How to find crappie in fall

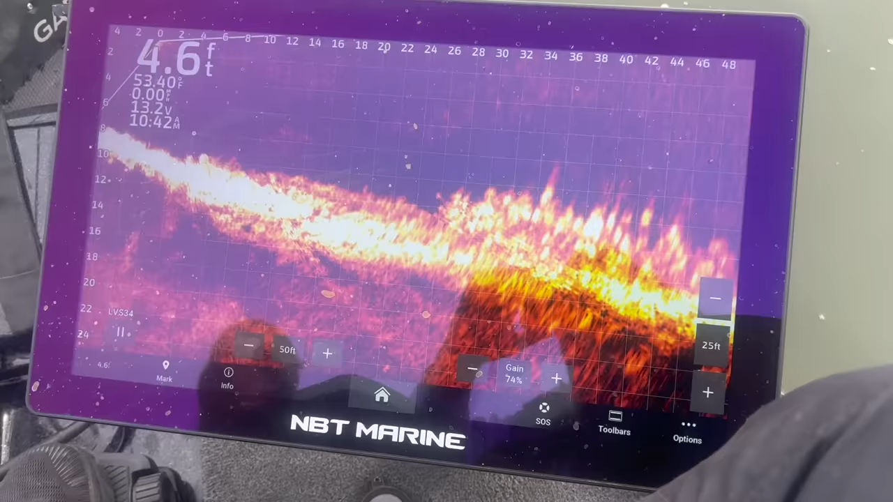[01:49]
On screen: depth 4.6 ft, water 53.40°F
This is what they look like when they're laid up on the rocks. You've got the rocks down here. That's just a massive school of crappie right there.
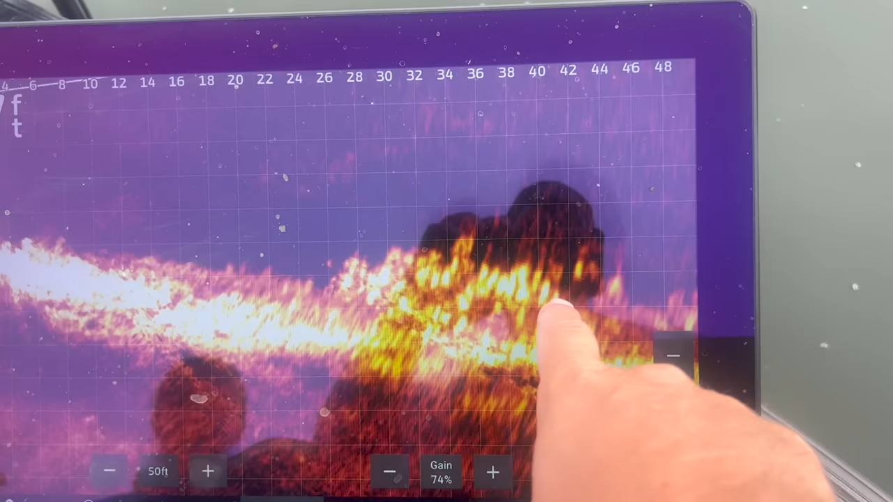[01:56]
It's got white crappie, black crappie, and a few white bass mixed in with it.
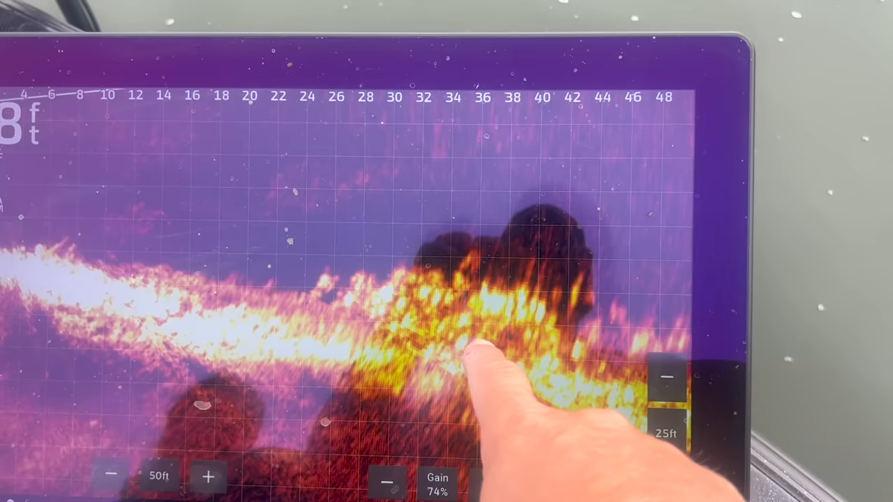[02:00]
We just keep on casting and keep on jacking them. There's one following it through there.
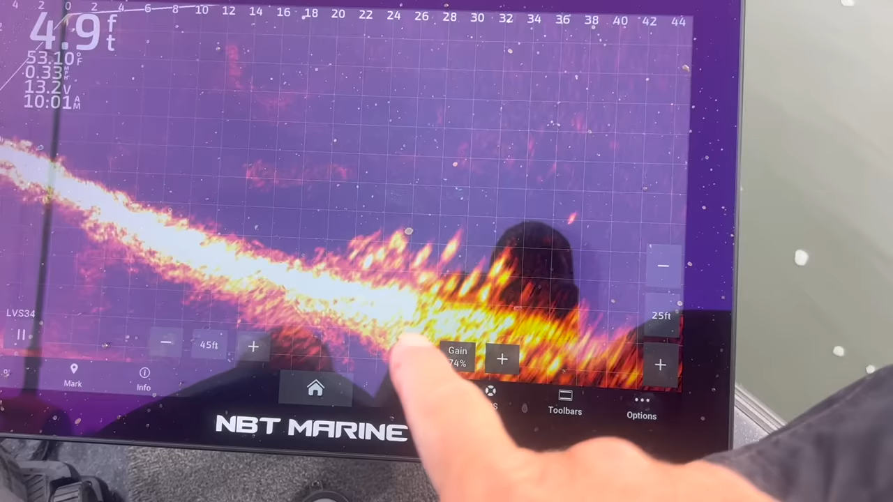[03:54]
On screen: depth 4.9 ft
That's just a big bunch of crappie all lined up across the bottom right there, right on the edge of this ledge. And
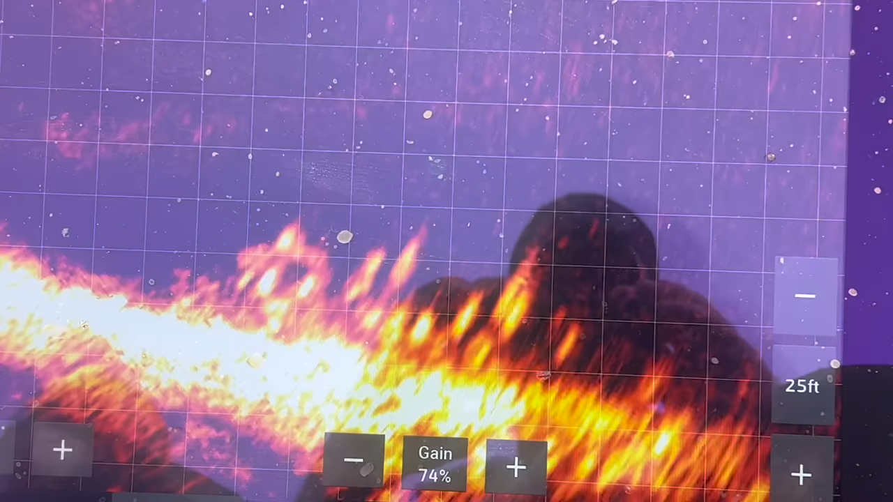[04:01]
they're more than likely mostly all black crappie, the way they're set up on the ledge.
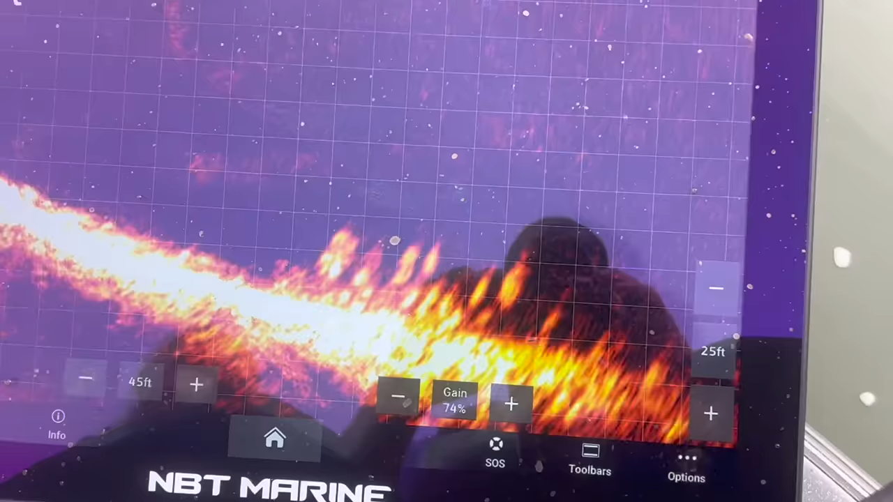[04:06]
And plus the way they're biting. We've caught a few whites, but mostly blacks.
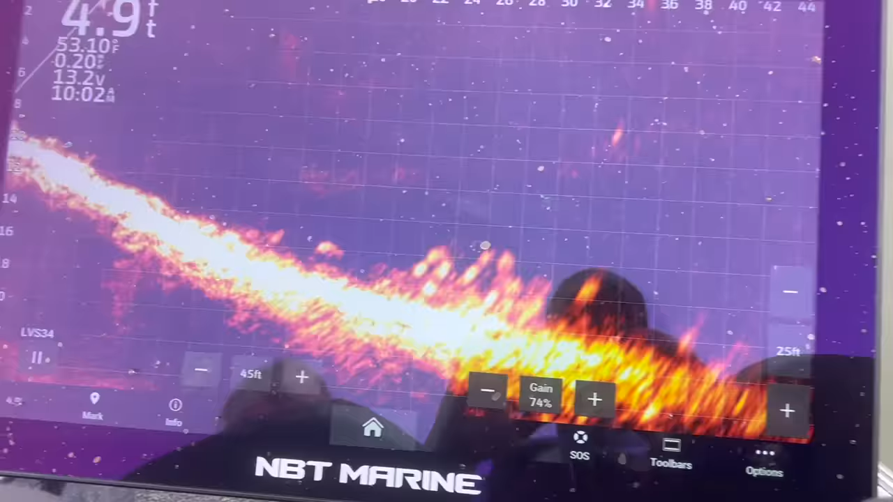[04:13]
On screen: depth 4.9 ft
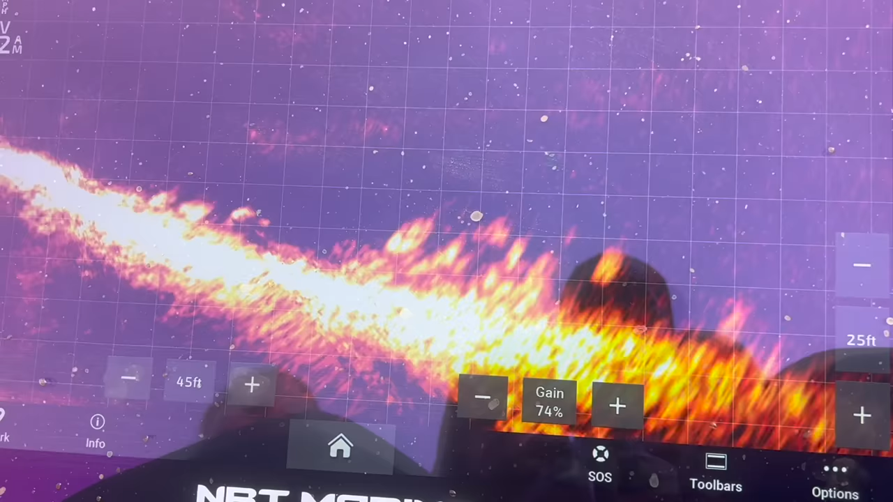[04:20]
Oh, I seen one come up. He's after you.
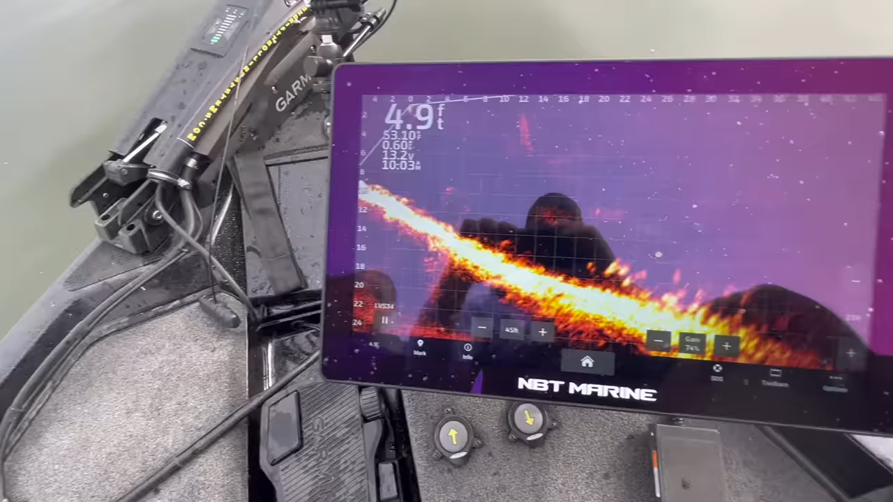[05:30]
On screen: depth 4.9 ft
5 foot at the back of the boat, 24 feet at 40 feet out, and there they are all schooled up.
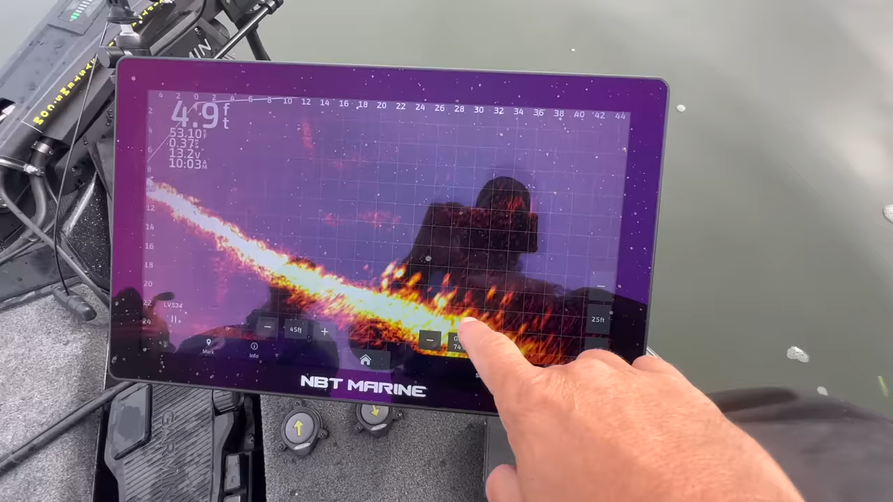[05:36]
On screen: depth 4.9 ft
Now these will probably mainly be black crappie, but we have been catching a few white crappie out there too. They're mixed in a little bit.
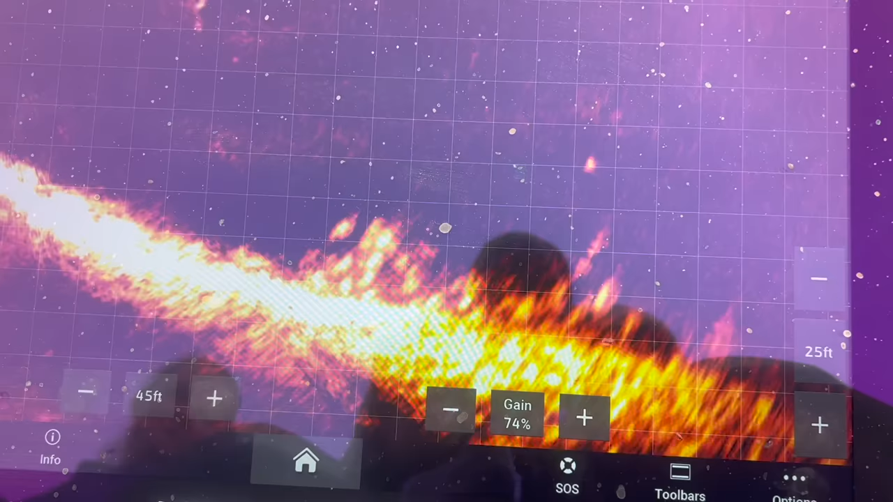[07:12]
Ain't got a lot of choice about that though. If we go to a bigger jig head, it'll move across the pile too fast, and then we won't be able to catch the fish.
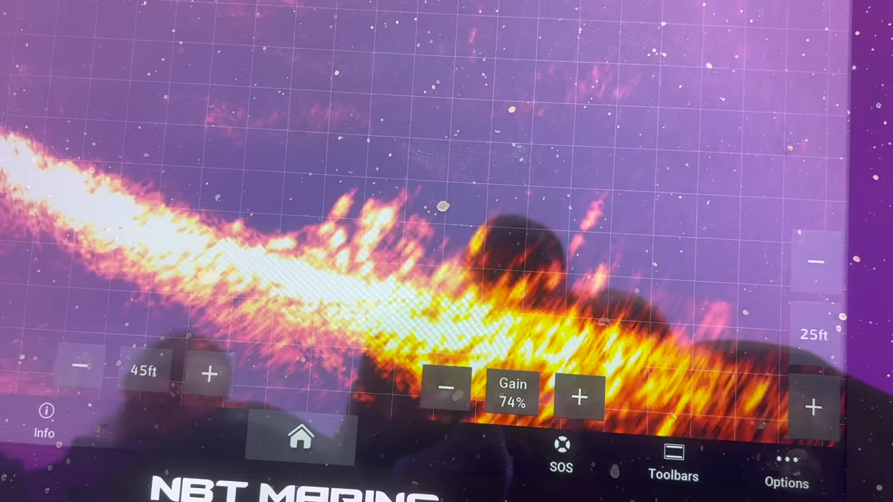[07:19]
They're liking the slower presentation. Come on, baby.
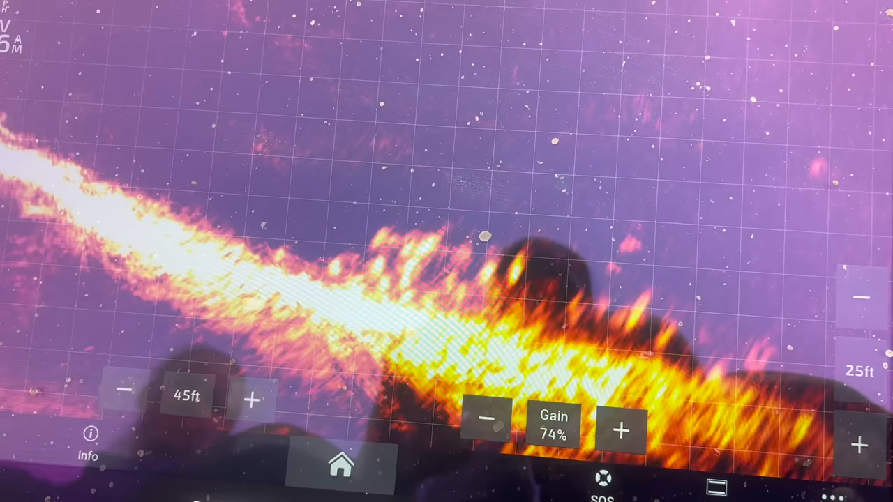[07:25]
That one turned. Come on, come on. Here comes another one.